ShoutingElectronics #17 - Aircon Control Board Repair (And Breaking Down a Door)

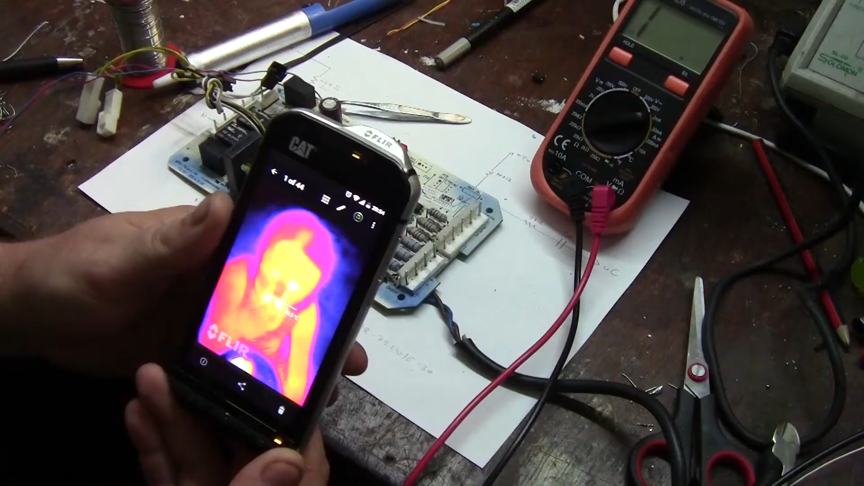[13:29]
That is what a person looks like when they have a slight fever.
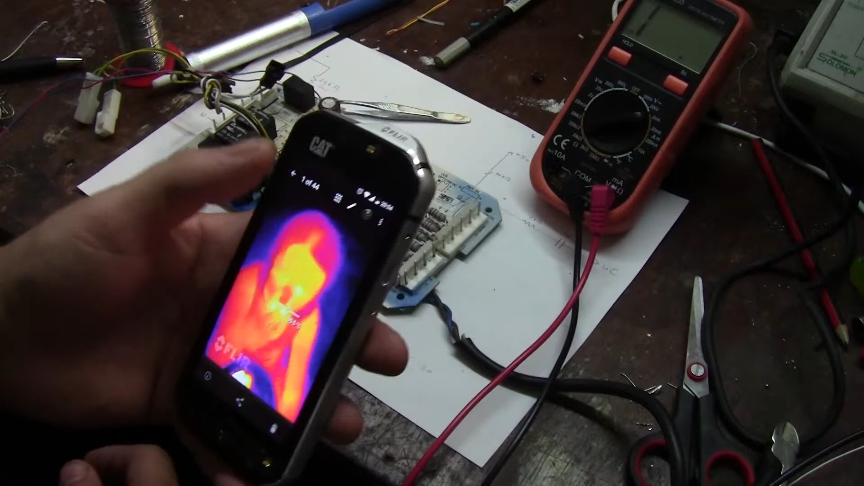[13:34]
Let us go to thermal camera. Okay, so now these are the three watt resistors, you can clearly see them on the board there.
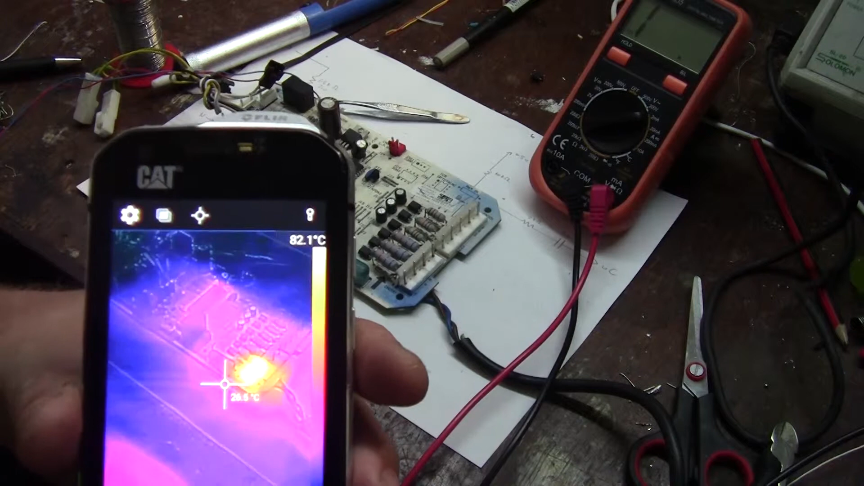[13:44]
On screen: scale top 82.1°C
Let me try to zoom in,
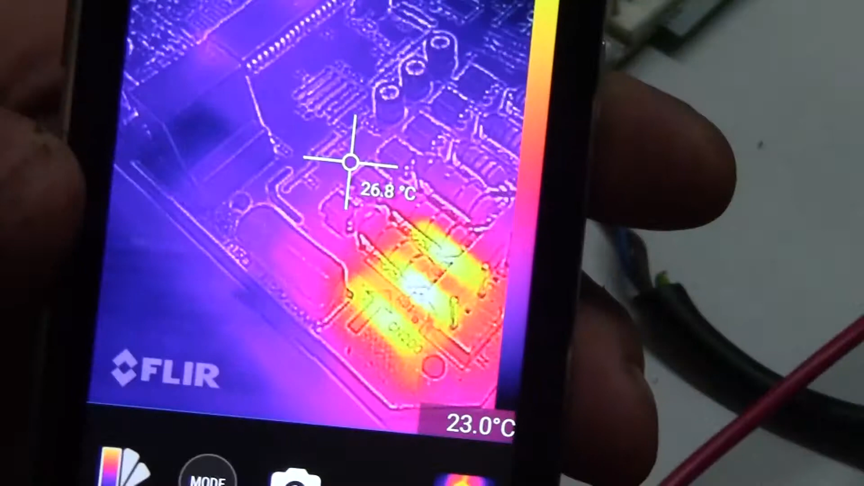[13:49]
On screen: spot 26.8°C
so you can see, there we go, you can see and if you look at the heat signatures there,
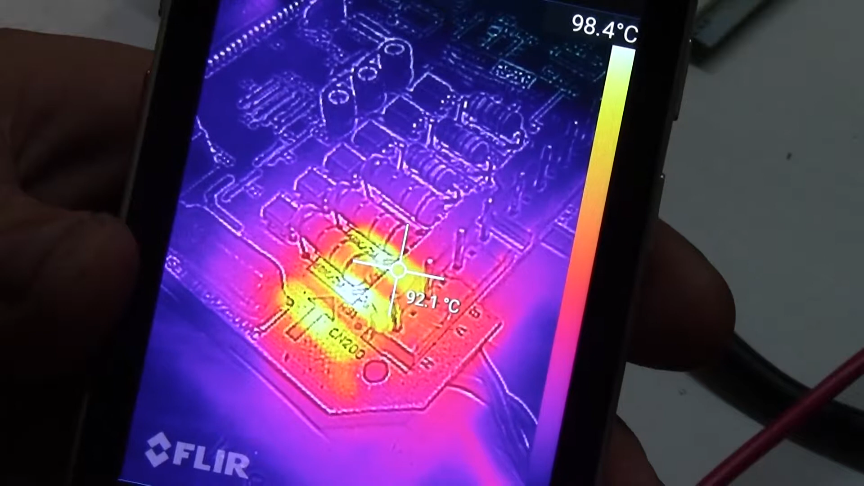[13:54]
On screen: spot 92.1°C
91, 99, 88,
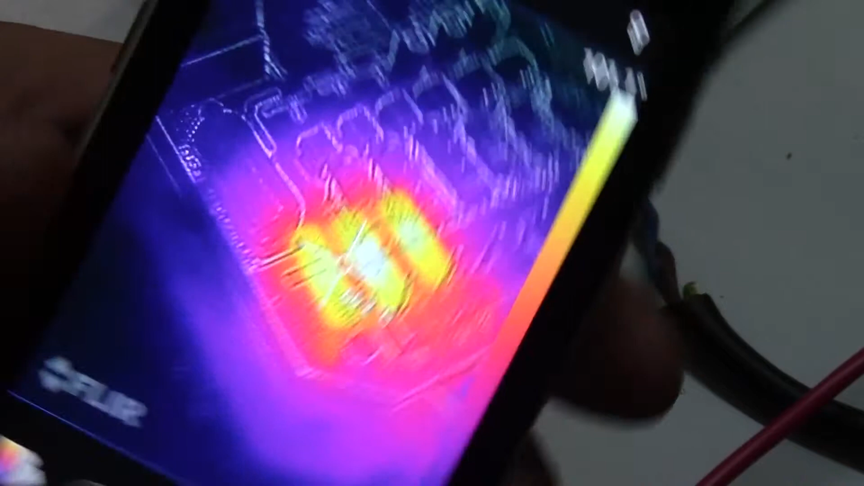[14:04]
so those things actually dissipate a lot of heat.